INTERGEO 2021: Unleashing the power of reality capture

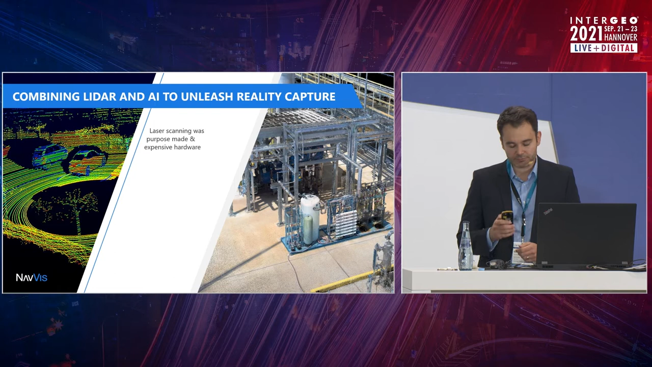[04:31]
As I said, the current stage, or also in the past, laser scanners are purpose-made hardware, very expensive hardware, for a few hundred units being produced. And then, of course, they are set in stone. But today, laser scanners or LiDAR are used for so much more. They are used for autonomous cars, for robots, and they need a very comprehensive, very dense sensing of the environment.
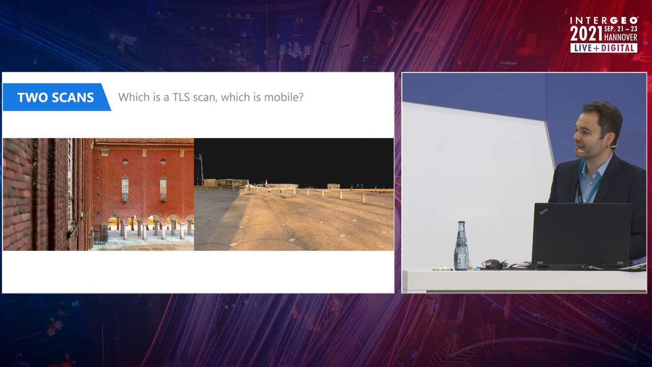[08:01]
and then see if you can actually spot some differences over there.